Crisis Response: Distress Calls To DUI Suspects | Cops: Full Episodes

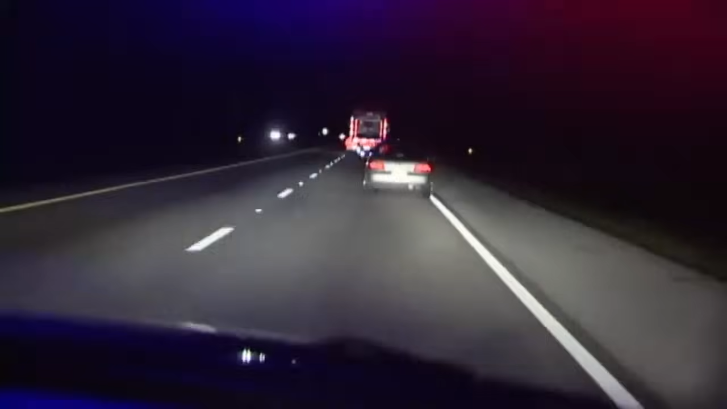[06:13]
Tag it. It brakes out, too. His right rear brake light is out. Yeah, if he stops. Is he going to throw anything out the window? Watch that window when we get up there.